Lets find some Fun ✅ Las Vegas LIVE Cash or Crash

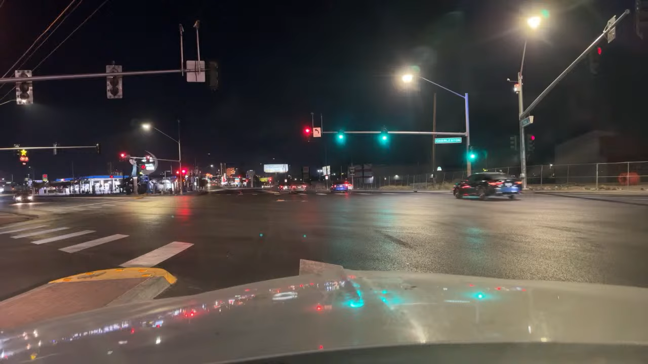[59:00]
There we go. What are they doing? They're coming in slow behind me. I'm going to go purchase some gasoline.